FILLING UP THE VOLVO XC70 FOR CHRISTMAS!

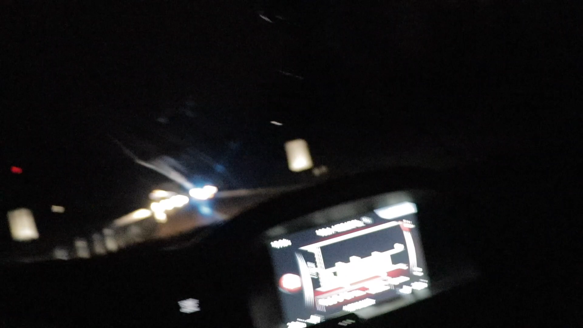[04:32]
We got some action here, we don't know if we can pass. We got cops everywhere. Okay, so here is the incident.
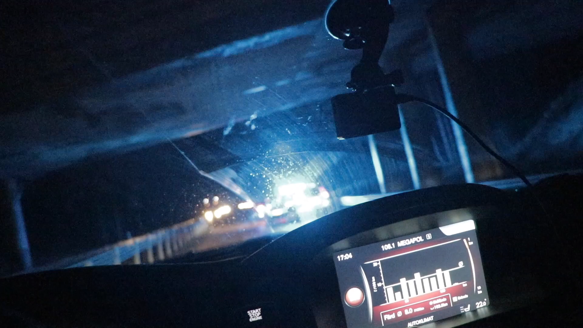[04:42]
We're just gonna pass real slow here.
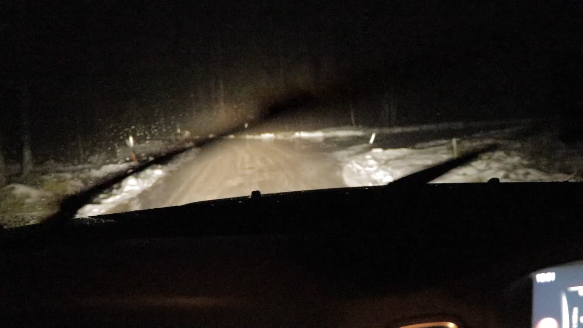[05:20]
Nothing happens. Car just slides. It's ice everywhere.